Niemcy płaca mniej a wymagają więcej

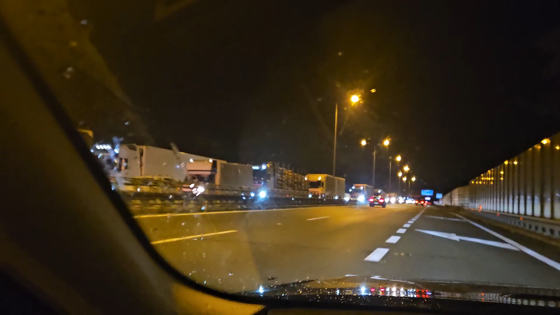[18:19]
Jak ktoś się wybiera do Niemiec, to tak to wygląda przed granicą. Oczywiście nie filmuję tuż przed granicą. to ujechałem z jakichś trzy kilometry. Czyli korek wynosi to,
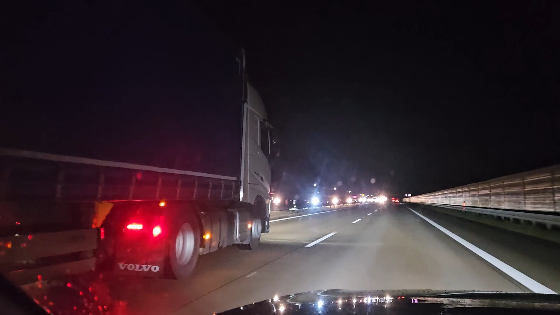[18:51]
co pokazuję, plus trzy kilometry jeszcze. Oczywiście to jest to główne przejście autostradowe. Tutaj przez Zgorzelec będzie, jeśli ktoś będzie chciał jechać do Niemiec, no to to ciężko.
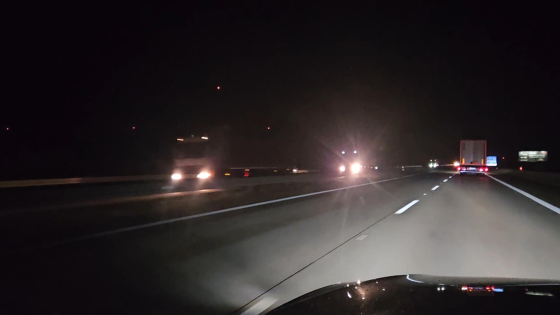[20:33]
to jest takie małe przejście tam w Zgorzelcu do tego niemieckiego Görlitz, no to tak jechałem, no chyba kolejka się skończyła. No myślę, że jakieś, chociaż tutaj jakieś jeszcze jadą auto, ale nie to, ale już jadą. No myślę, że jakieś pięć kilometrów na pewno, pięć do sześciu, kolejka przed granicą.